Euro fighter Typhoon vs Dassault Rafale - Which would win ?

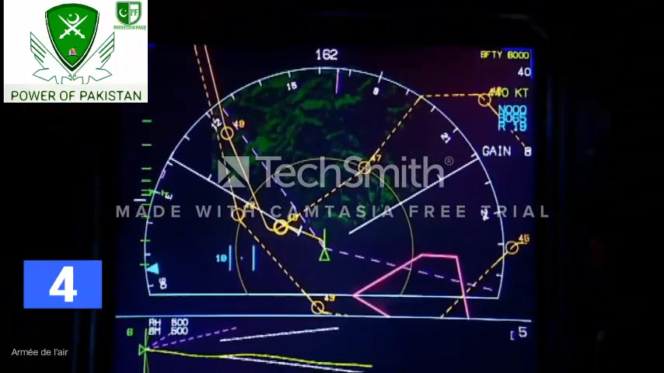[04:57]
The radar projects real-time 3D maps for terrain following and high-resolution ground maps for navigation and targeting.